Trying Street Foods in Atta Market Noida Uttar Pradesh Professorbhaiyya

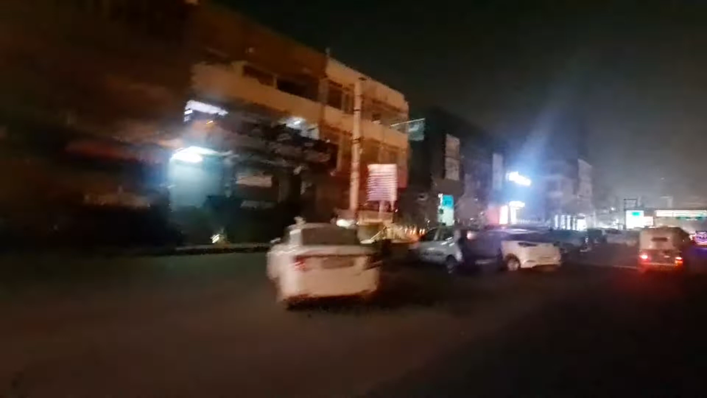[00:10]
रहा हूं यह शाहीन बाग का रोड का इलाख है जो आप देख रहे हैं बाहर से